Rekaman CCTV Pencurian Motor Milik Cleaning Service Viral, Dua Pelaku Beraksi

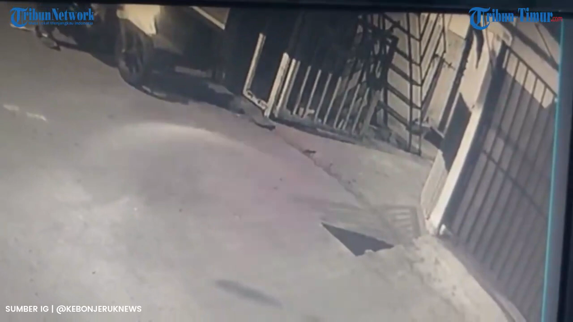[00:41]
Ada salah seorang yang juga berjaga di luar menunggu si maling. Hingga akhirnya motor bisa menyala, motor tersebut berhasil dibawa kabur. Pada keterangan unggahan dituliskan jika korban merupakan cleaning service di salah satu perusahaan bernama Maggie, 20 tahun.